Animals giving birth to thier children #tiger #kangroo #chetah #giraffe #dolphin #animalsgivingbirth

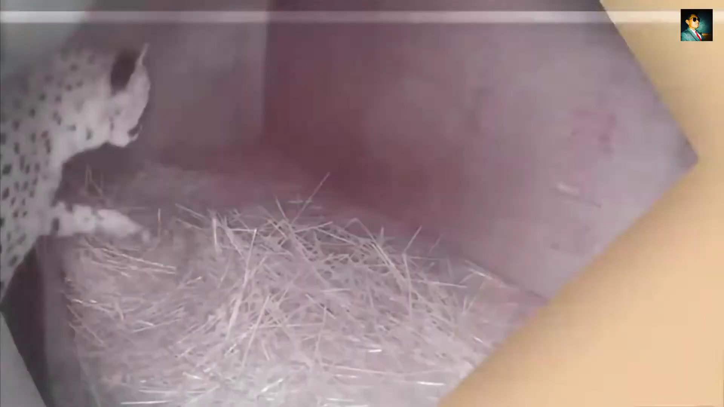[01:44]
चली अब एक और खतरनाक जन्म देता है जहां हम आपको दिखाएंगे कि चीता कैसे बच्चों को जन्म देता है वैसे ये कोई आम चीता नहीं है बलकि वरजीनिया के चिडिया घर में मौजूद मशूर चीता है जहां ये मादा
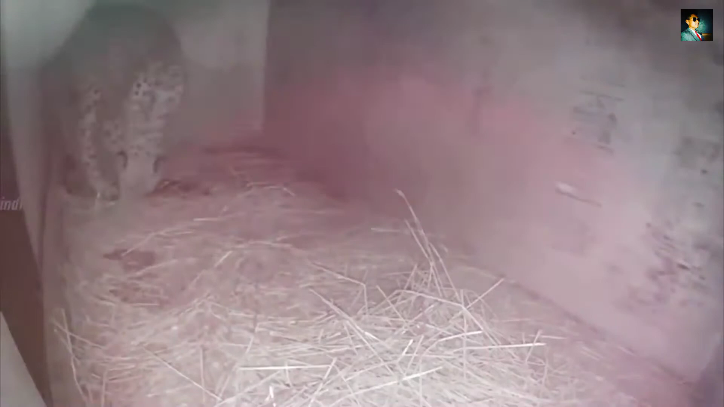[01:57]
चीता पहली बार बच्चों को जन्म दे रही है दोस्तों चीता काफी ज़्यादा समवेदनशी किस्न का